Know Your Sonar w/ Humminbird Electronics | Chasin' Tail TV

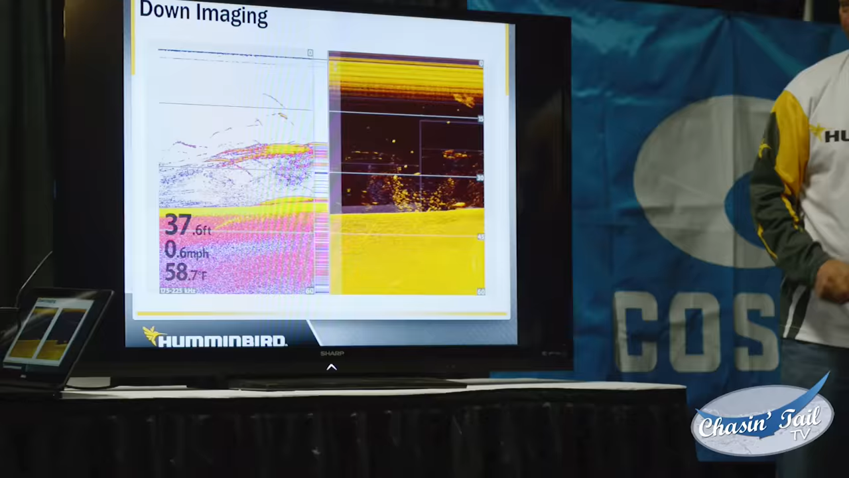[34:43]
On screen: depth 37.6 ft, water 58.7°F, speed 0.6 mph
And that's what it looks like. So here's the same one you saw over there. I just grabbed and cut and pasted that into my PowerPoint.
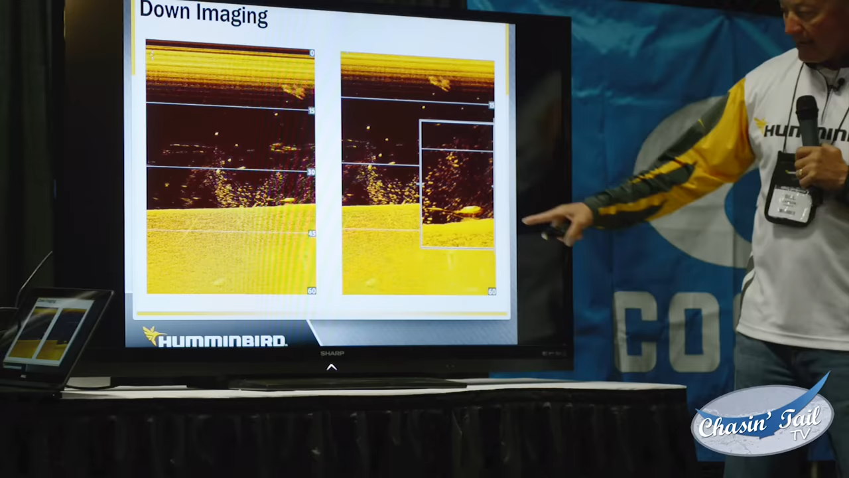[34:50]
And here it is where I moved my box over the top of it and zoomed in on it. And I can darn near see the eyeball on the fish and I can see the tail of the fish.
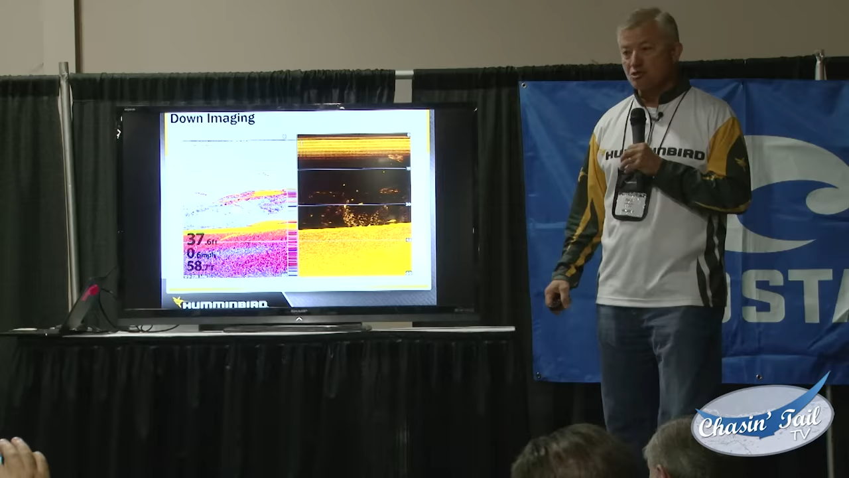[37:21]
That is telling me that that transducer is sending out 175 to 225 kilohertz.
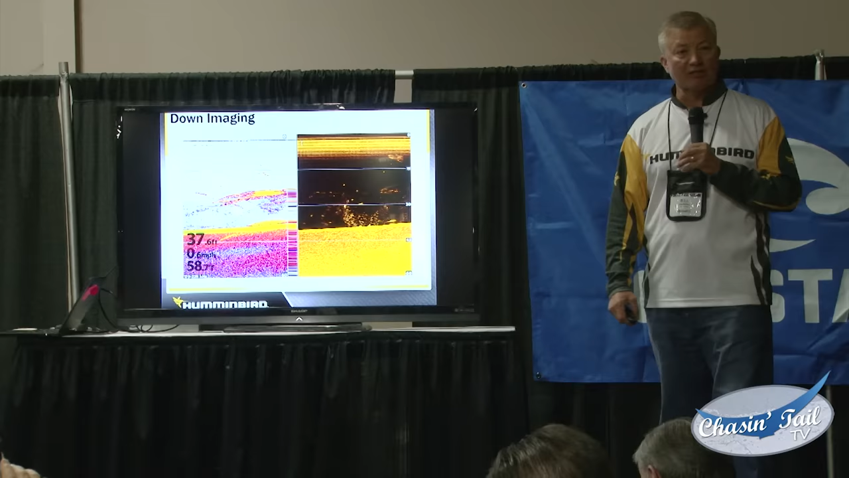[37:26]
So it's listening to 50 different frequencies almost simultaneously.
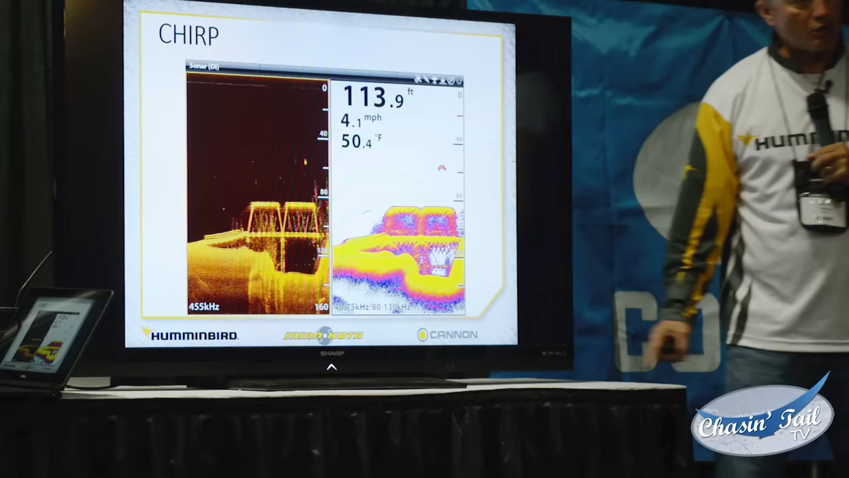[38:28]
On screen: depth 113.9 ft, water 50.4°F, speed 4.1 mph
And it kind of looks like this. Here's that same bridge you've seen before on 455. Here it is on CHIRP. I'm using a CHIRP low and a CHIRP medium transducer. These are low Q, they're less than 4, which is a really good transducer.
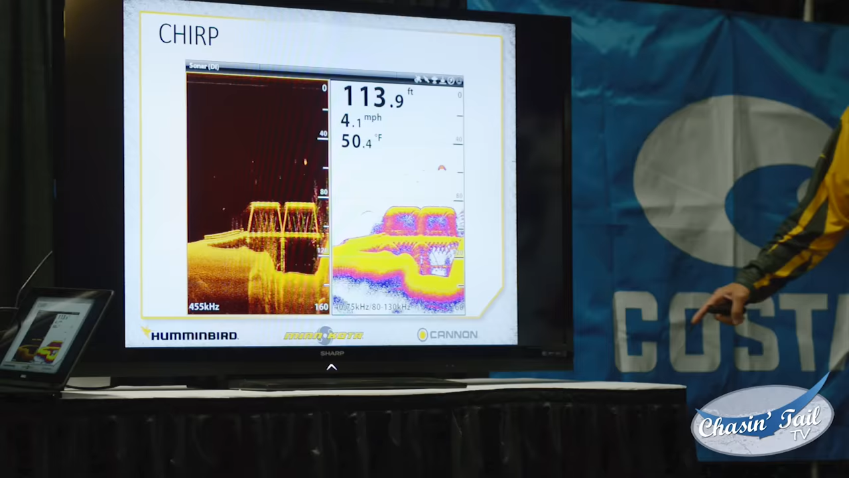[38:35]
On screen: depth 113.9 ft, water 50.4°F, speed 4.1 mph
I'm listening to medium, which is 80 to 130. So I'm listening from 40 to 130. I'm listening to 90 different frequencies to do this. And it's combined. And it's giving me great detail. Look at the arches I have on a fish right here. I see a fish right here.
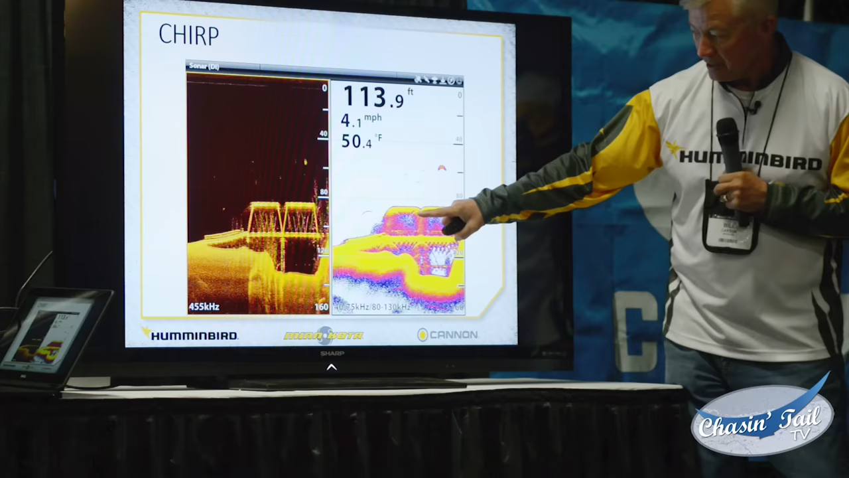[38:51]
On screen: depth 113.9 ft, water 50.4°F, speed 4.1 mph
I see a fish right here and right here. It's showing me some things. I barely see the fish right here in the top of the bridge on the down imaging. So it has the ability to give me some target separation and target definition.
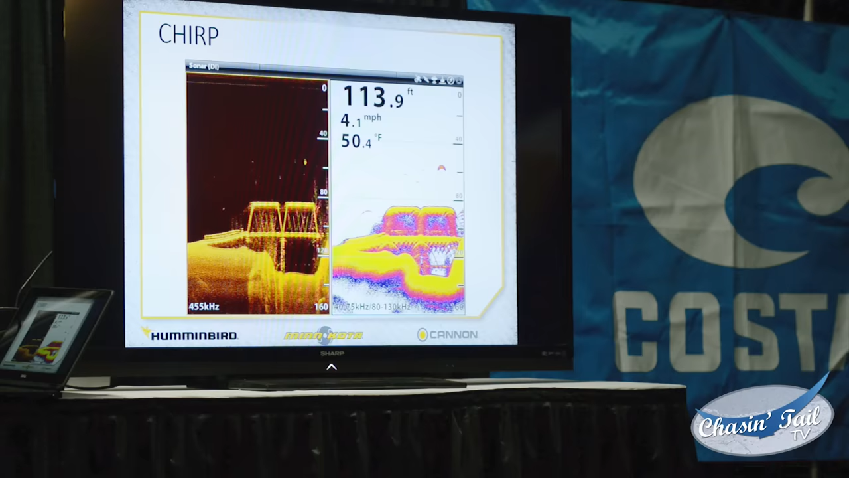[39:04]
On screen: depth 113.9 ft, water 50.4°F, speed 4.1 mph
Again, as long as I'm in less than 50 feet for down imaging on 800 kilohertz or 75 to 100 feet on 455 or on side imaging, I'm in less than 150 feet of water, I can utilize down imaging and I can utilize side imaging to give me incredible detail. It's when I get into those deeper depths that CHIRP really does shine.
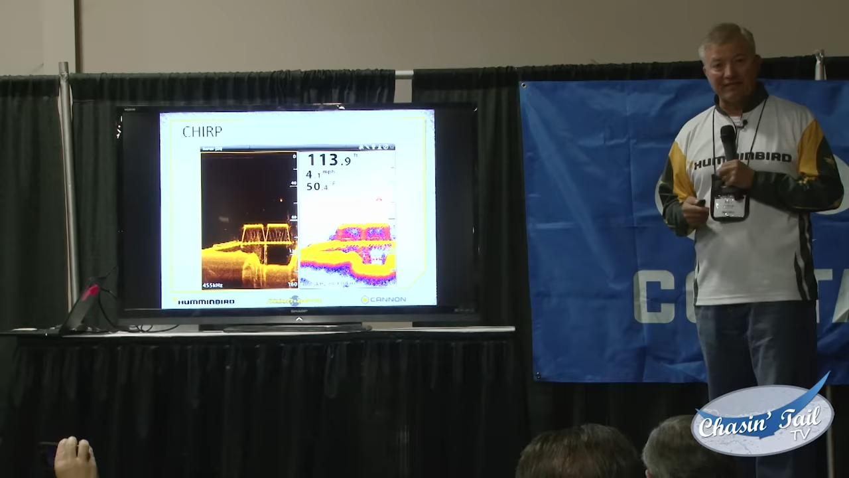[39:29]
These are just some more examples of utilizing CHIRP and DI.
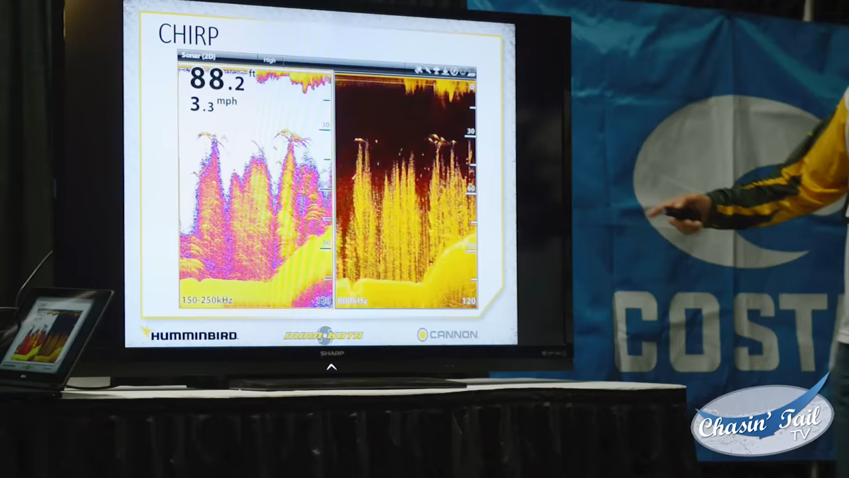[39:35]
On screen: depth 88.2 ft, speed 3.3 mph
In this particular case, you can see I'm in 88 feet of water. I'm going 3.3 miles an hour. I can see the standing timber.
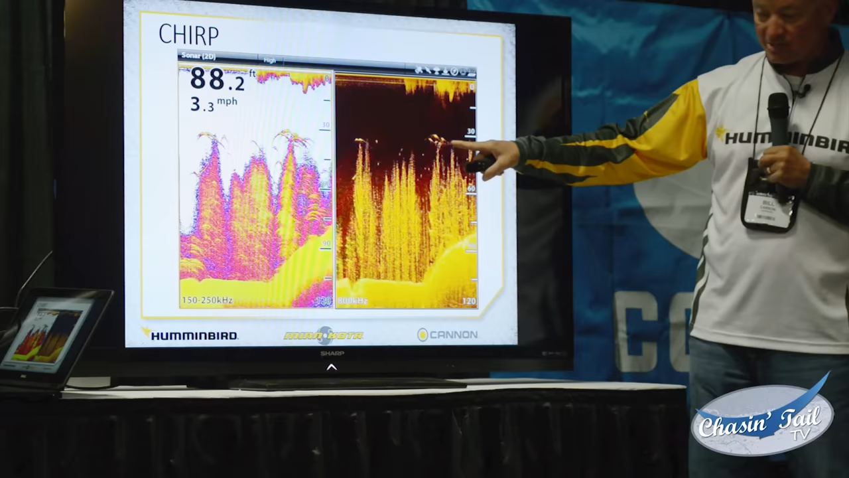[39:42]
On screen: depth 88.2 ft, speed 3.3 mph
I can see this little school of stripers above the timber.
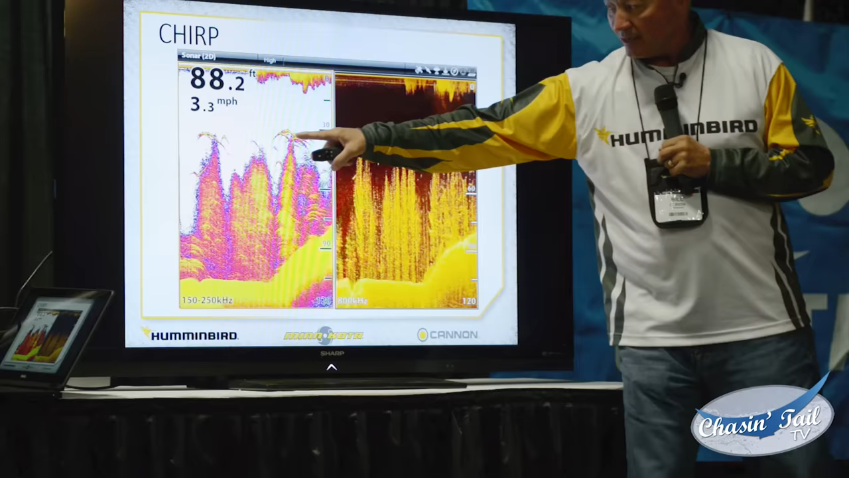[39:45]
On screen: depth 88.2 ft, speed 3.3 mph
I have incredible arches on CHIRP, but I'm still seeing it really good on DI or down imaging.
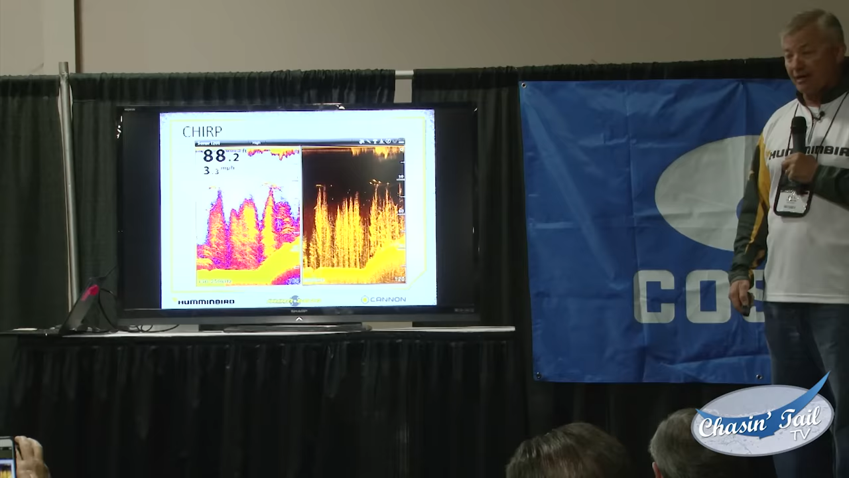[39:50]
And this is off of the Onyx. Some more examples of it.
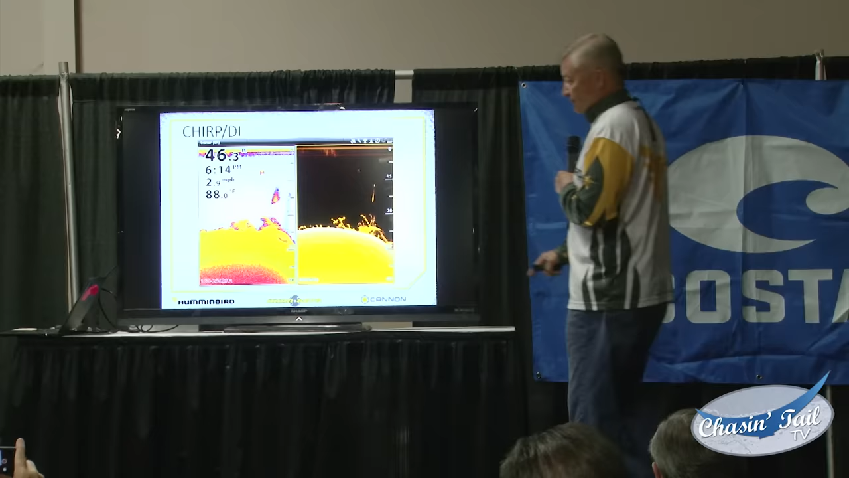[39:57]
Look how I see the fish on here on chirp, but look how I actually see individual fish on DI.